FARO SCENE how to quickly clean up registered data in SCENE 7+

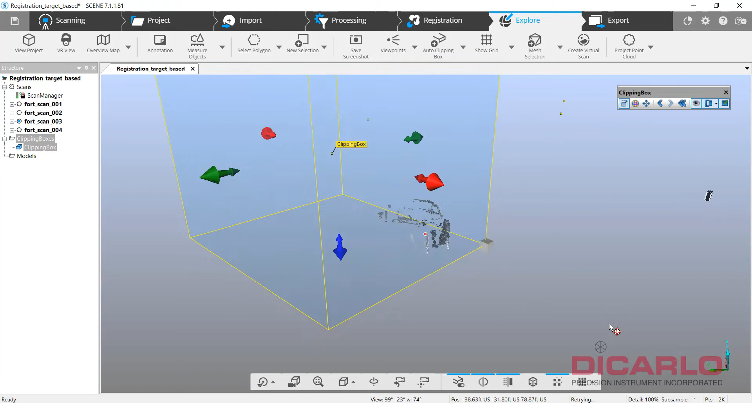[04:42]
so say you have the roadway and you're thinking, okay, I can probably do this faster than having to mess with the orientation of the clipping box,
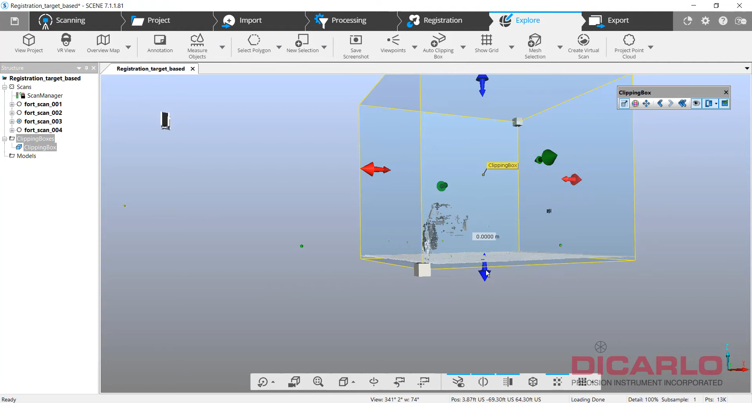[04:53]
just hide the clipping box,
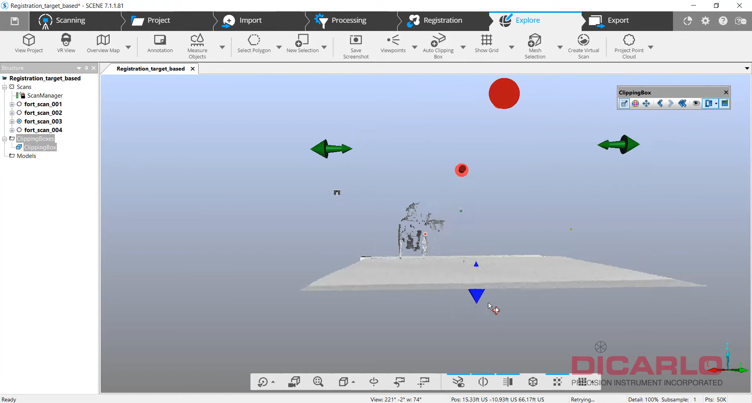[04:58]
this way you don't see the extent of the box itself, but now you can go ahead and kind of line yourself up, and I'll kind of zoom in by a hair, but you can line yourself up, get the roadway perfectly flat,
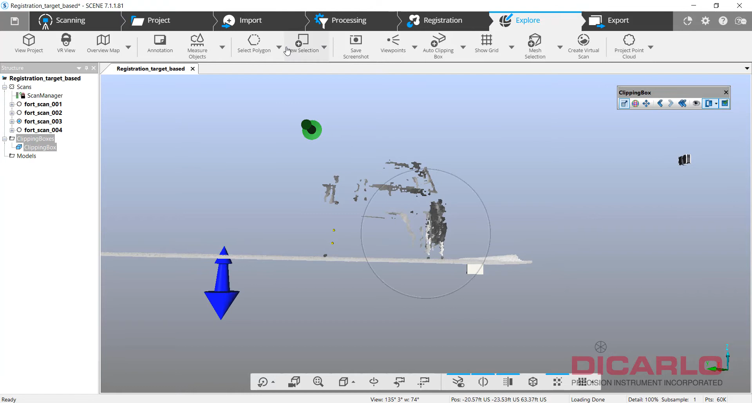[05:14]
and you can hit the polygon selector over here,
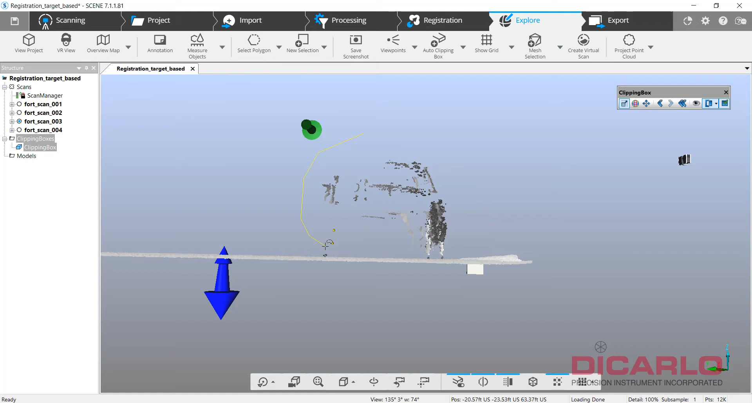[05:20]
and you can just draw this polygon around, double-click to close, and then just right-click on the selection and hit delete,
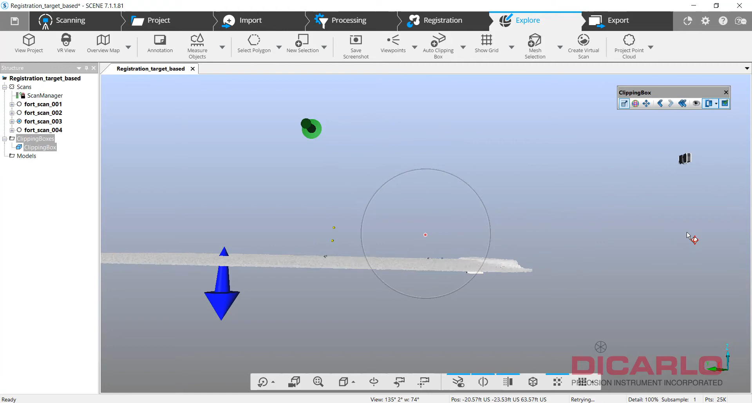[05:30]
as it deletes it, yes, you might have some remnants of it, but essentially you created,
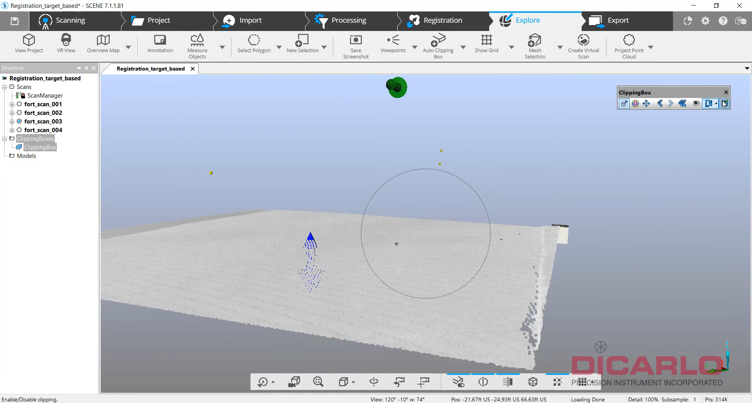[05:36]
you did the same thing as you could do with the clipping box, but you didn't clip out anything that was beyond the box by limiting your view.
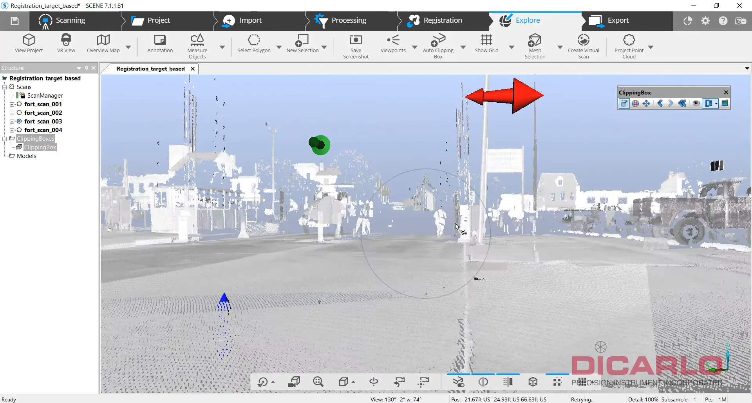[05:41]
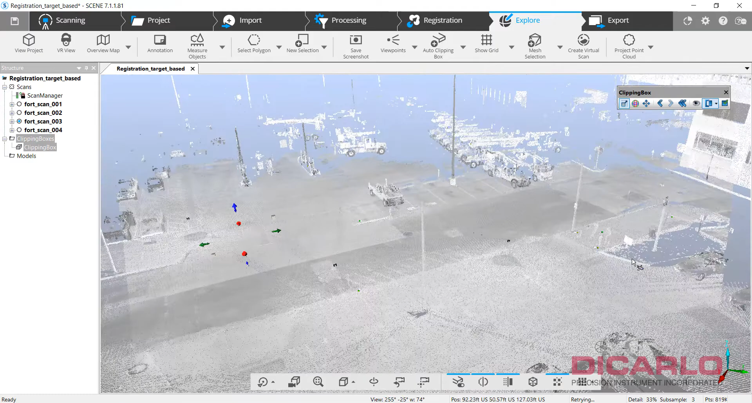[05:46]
And anytime you do editing like this, it's also useful to, let's say,
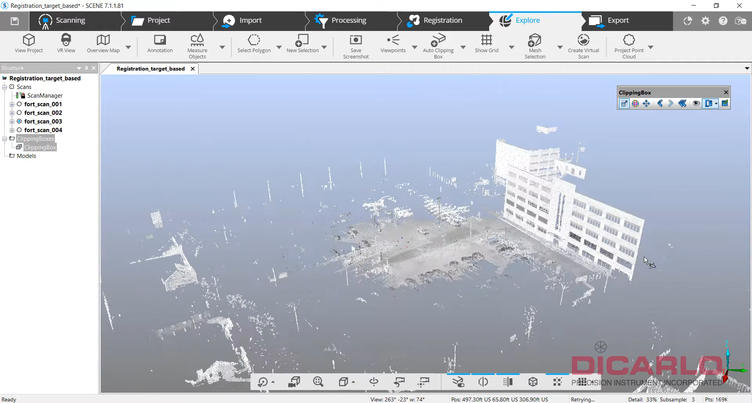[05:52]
the whole project really only has a certain extent, so we'll create a clipping box over here, mind you, I now have two over here, so it sometimes gets difficult or confusing which one's active and which one isn't,
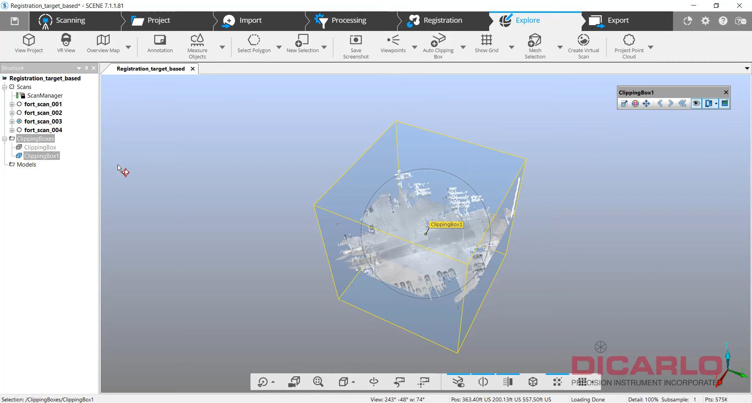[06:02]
so if I actually activate this, you'll notice that it'll be really interesting to see where that clipping box is, so it's in there,
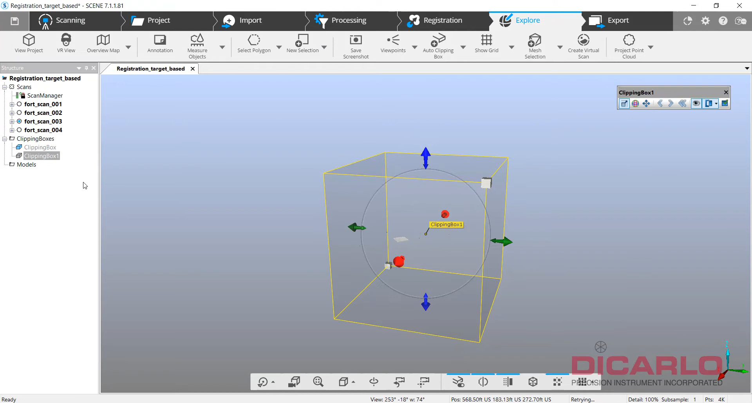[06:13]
but I have to know that one's smaller, one's bigger, so even though you're thinking that you're actually clipping,
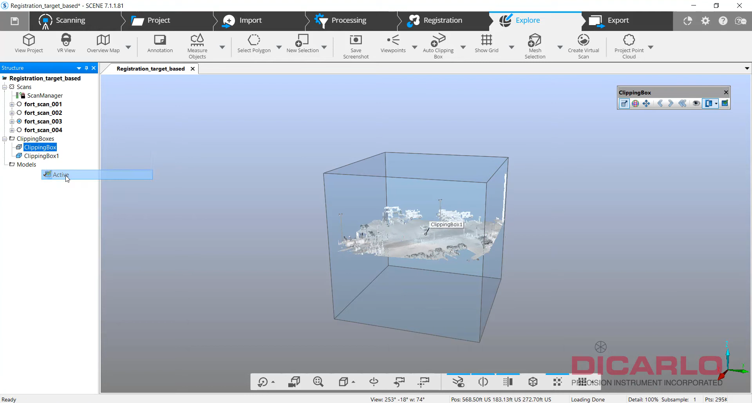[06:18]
you might not, so that's why I can, I tend to just delete the box that I was done with,
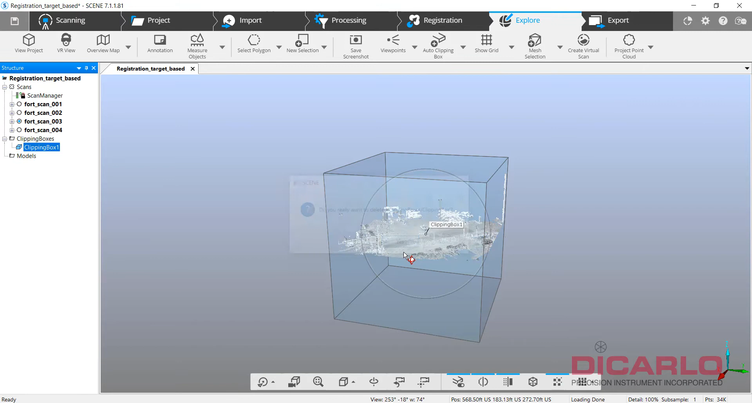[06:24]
but let's say your project was, you know, only
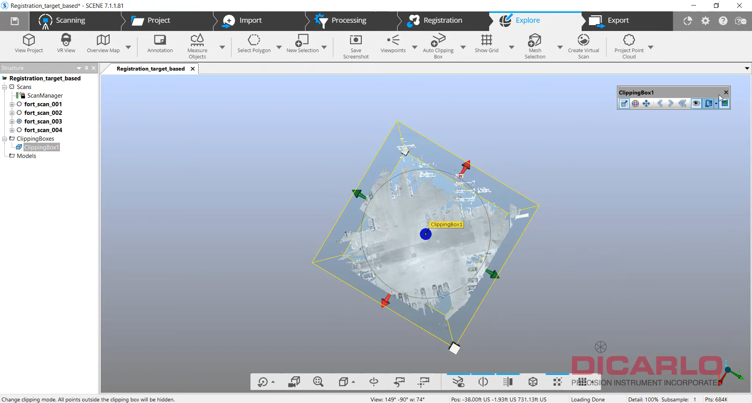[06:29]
a couple of feet around the central area,
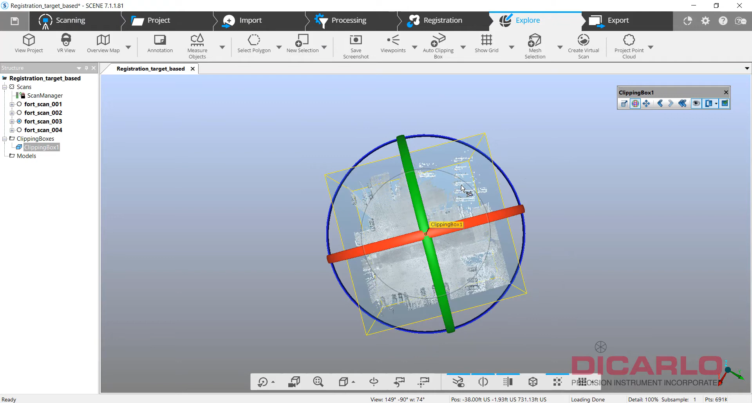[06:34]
I might want to include the buildings,
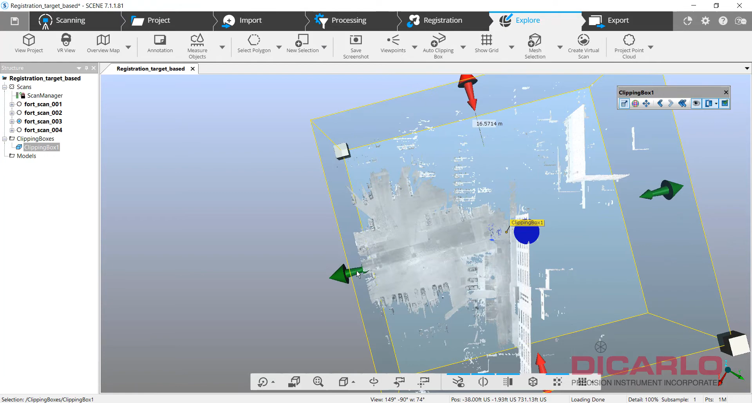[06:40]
but I don't care about, let's say I really don't care about this building, you can go ahead, there's nothing to tell you,
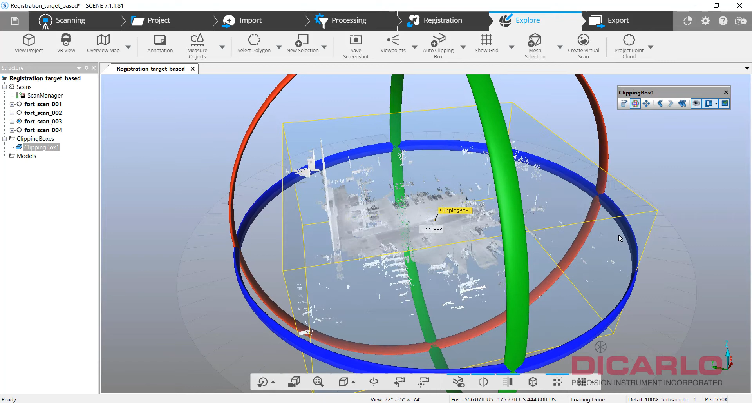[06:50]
but then there's nothing that makes you have to keep that once everything's registered, so like anything beyond the facade of the building over here, unless we actually went in there, so let me square it away,
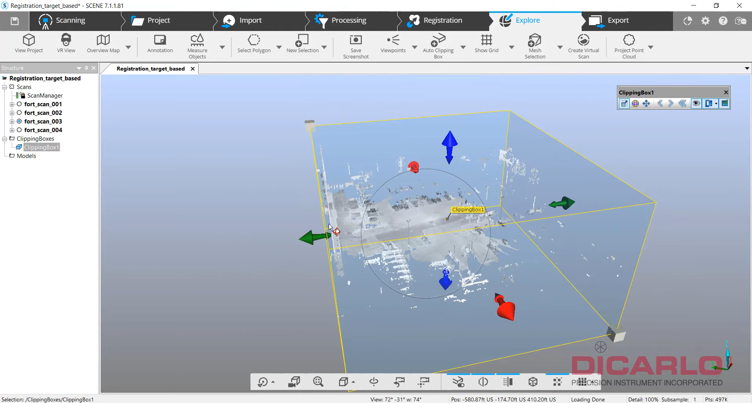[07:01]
there, see that noise over there, for example, we don't need that, over here,
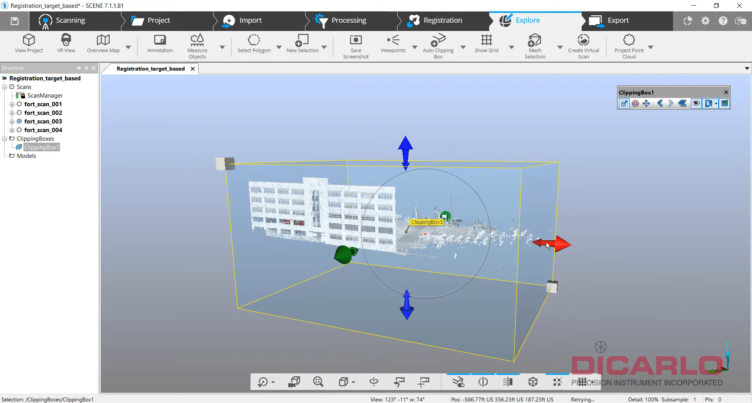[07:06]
very sparse data, so you can limit your view here, the building facade is nice,
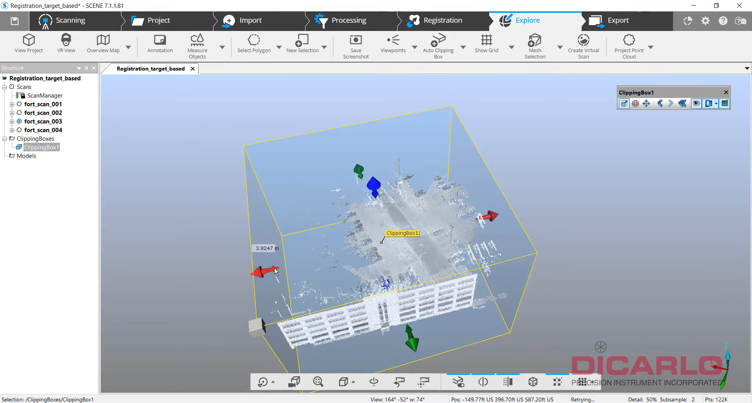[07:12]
so I'm not going to cut it off, but we'll limit the clipping box to this, if there's any kind of noise that's floating in the air, that you don't care about, that reflection below ground,
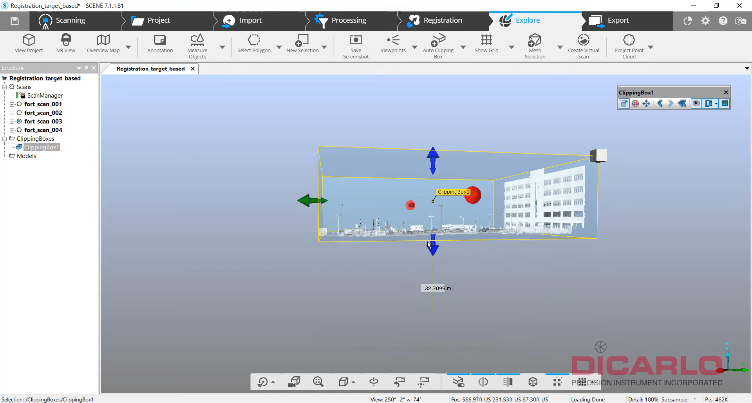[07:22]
you can actually limit here, and now when I hit right click, I can actually, instead of deleting inside, which would be delete the visible points that we're seeing here,
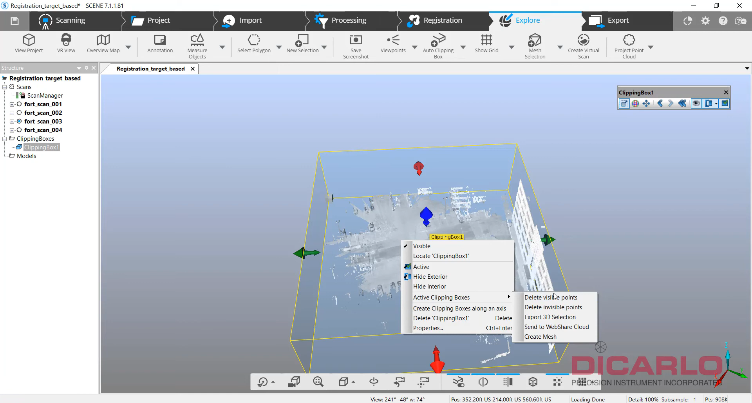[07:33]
I can delete the invisible points, so essentially, I will be deleting the points that are visible here,
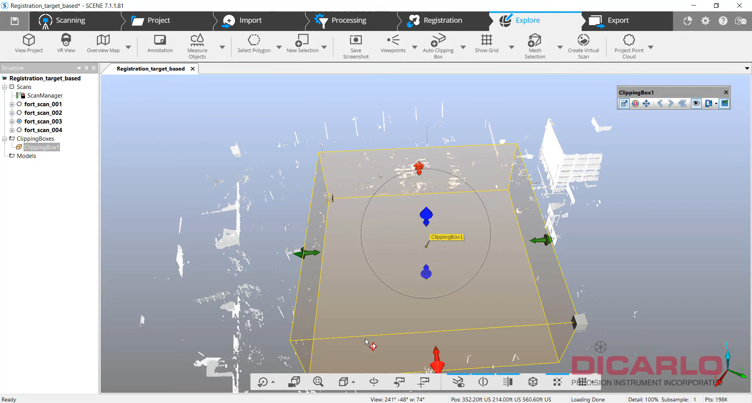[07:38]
so what I did here is I'm just activating hide interior or hide exterior, so if I hide exterior, it'll show me what's inside the box, if I hide interior, it'll show me outside, but this is exactly what I'll delete if I
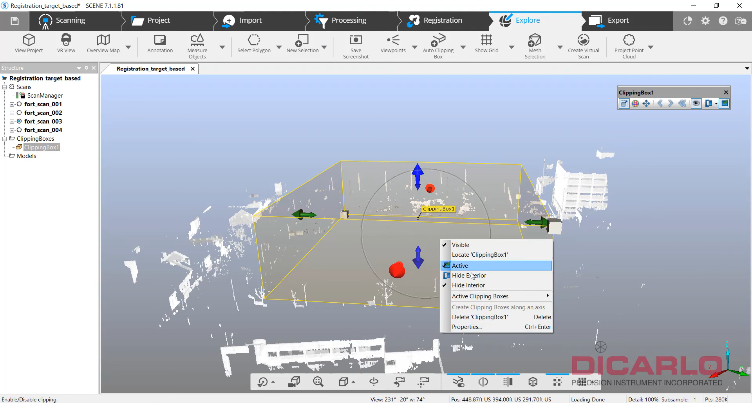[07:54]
make this active, so only the inside is active, and right clicking,
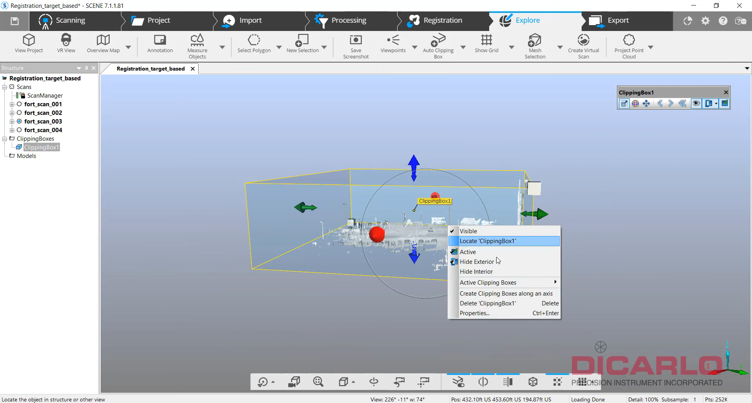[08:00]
and I do delete invisible points, that means it'll delete everything that was outside the clipping box,
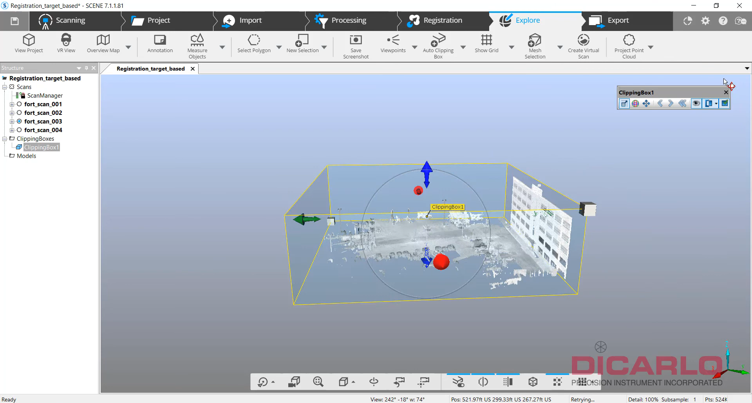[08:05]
meaning when I deactivate the clipping box, it's now gone,
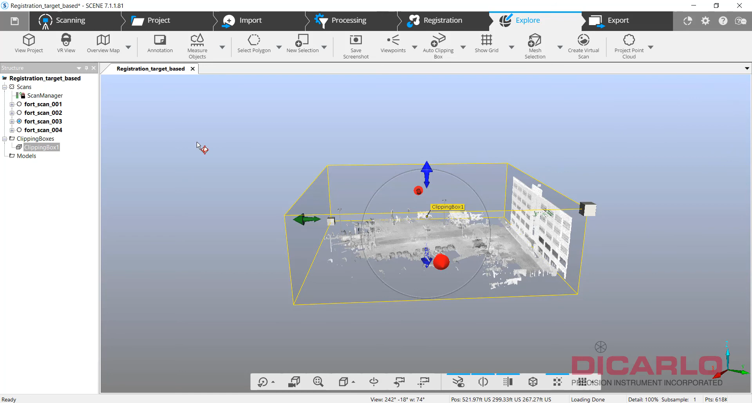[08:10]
and if I delete the clipping box, you will see that none of the points that were there before actually show up,
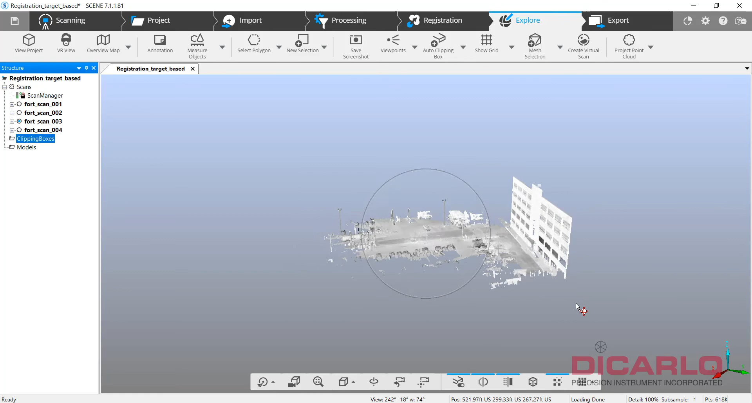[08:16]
so this is a very quick, easy way to delete irrelevant data that
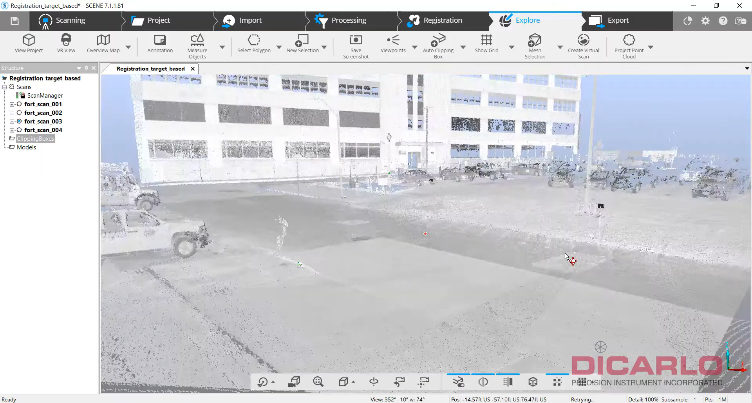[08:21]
might be cluttering your project itself, and making your project size bigger,
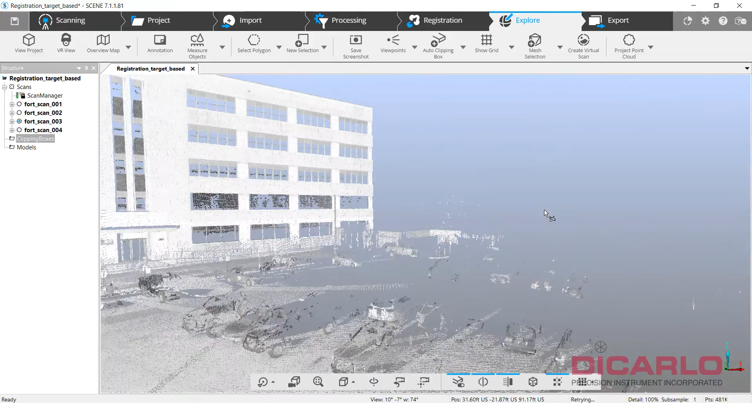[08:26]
if really you know that you're, all you're concerned about is the area down here, so that you're, all you're concerned about is the area down here.